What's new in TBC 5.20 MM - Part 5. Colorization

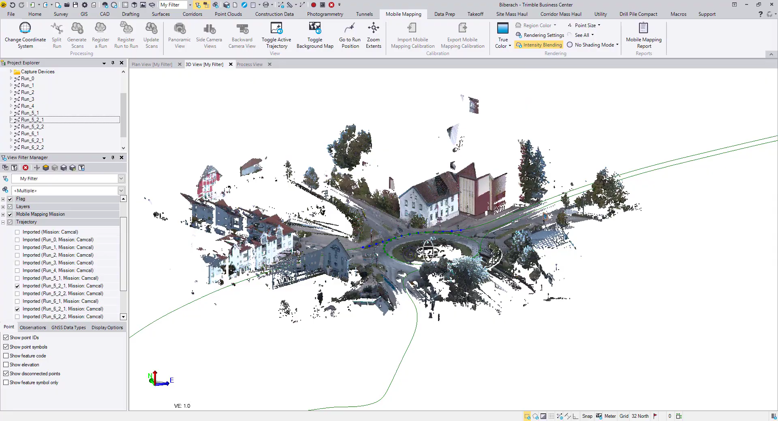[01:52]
The raw point cloud is colorized.
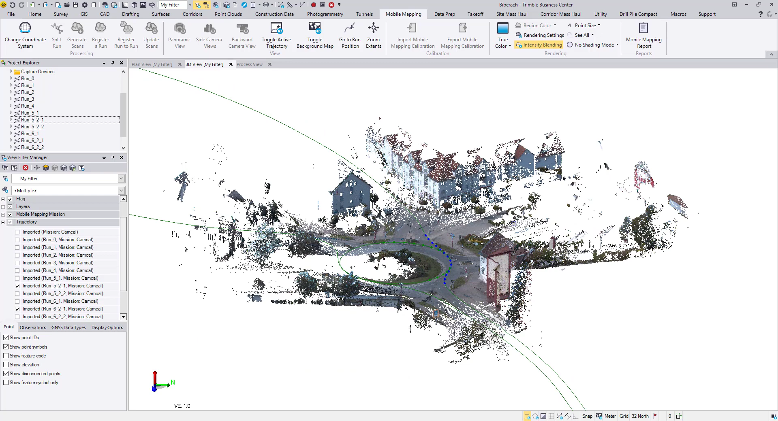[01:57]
Now I will register one of the runs to the other and update scans. I will start run to run registration.
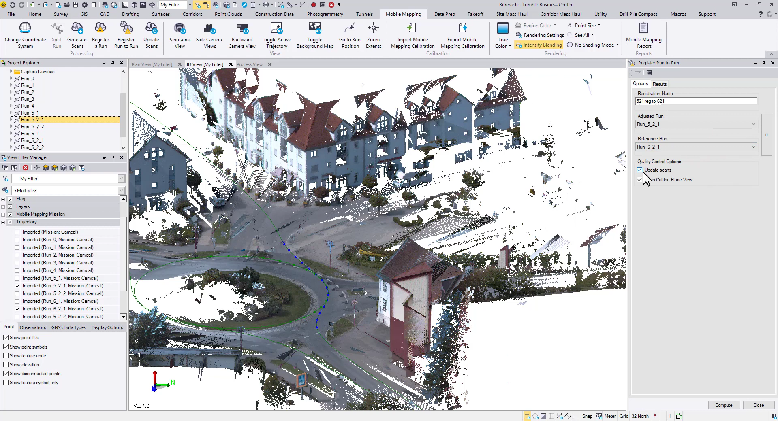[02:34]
If you keep the box checked here, the updated scans will keep the colorization.
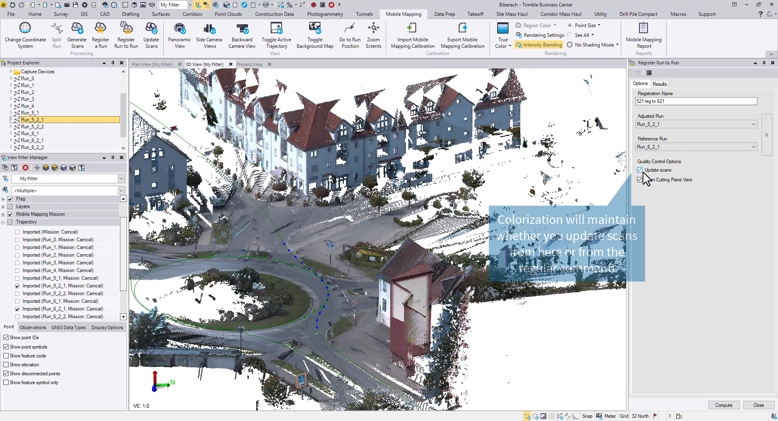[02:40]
But what if you uncheck it and go through the standard steps? I will demonstrate it.
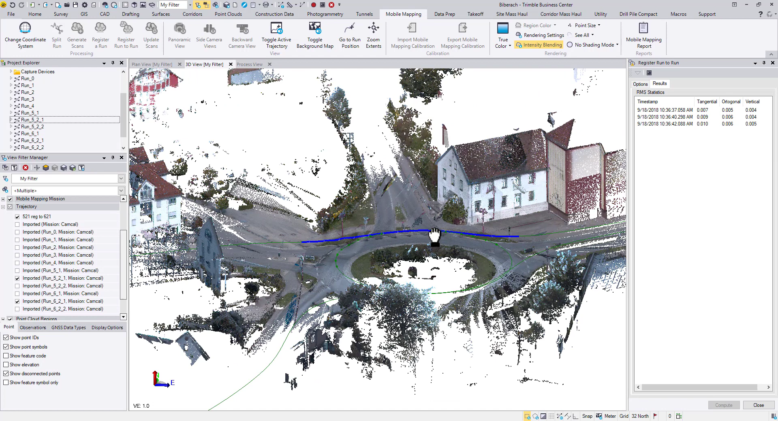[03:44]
Coming back to the 3D view, let's turn on the updated scans.
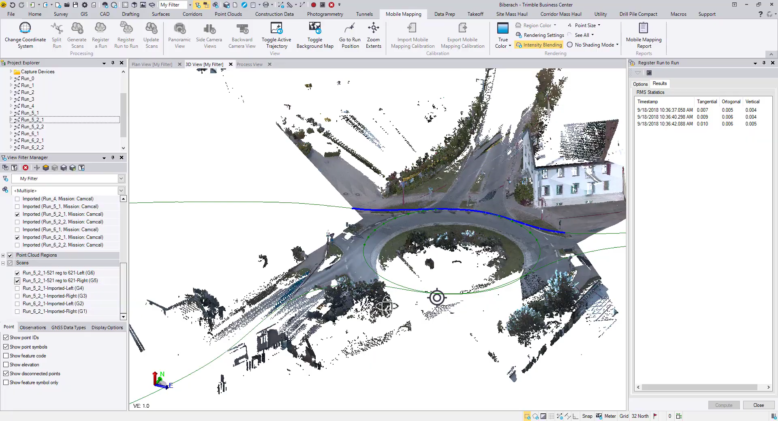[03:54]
As you can see, the color information is well maintained.
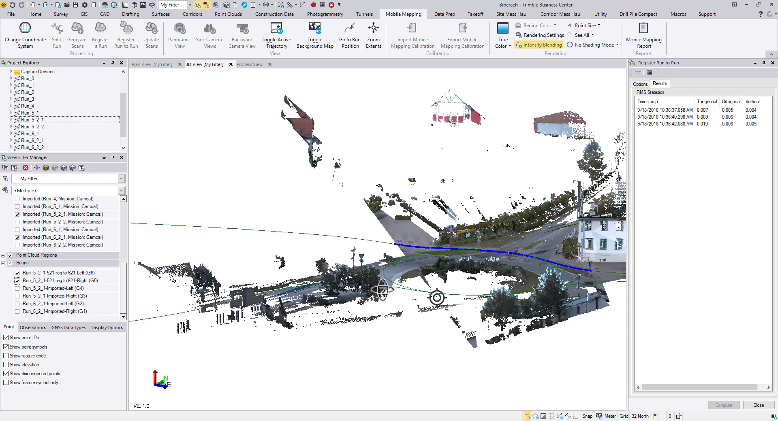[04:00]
Even if you need to update these scans again, you will not need to worry about the colorization.
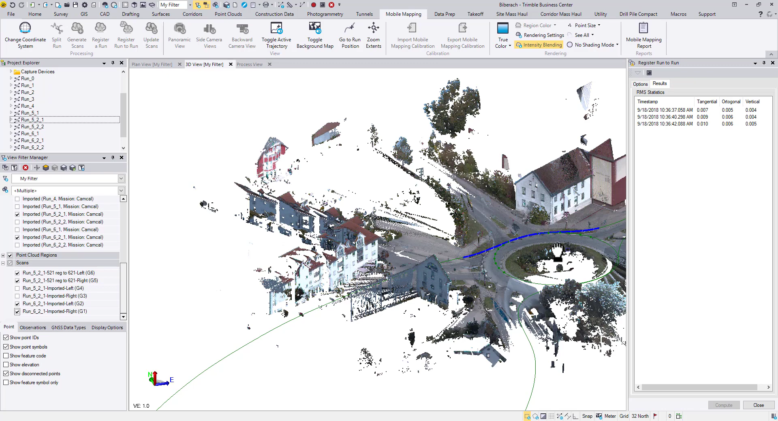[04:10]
From here, you may continue other data processing or head to the export, which leads to the second enhancement. In 5.20, when you export MX9 datasets to third-party applications, you are now able to export the colorized point clouds together with the timestamps. This change applies to all MX9 exporters. Select the runs with colorized point clouds.